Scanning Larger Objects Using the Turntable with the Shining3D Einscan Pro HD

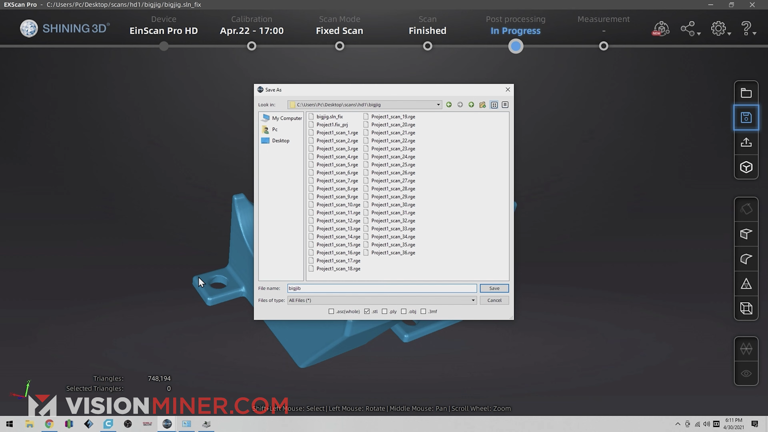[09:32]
Now, an important thing to remember is this is not just a 3D model. This is a measuring device.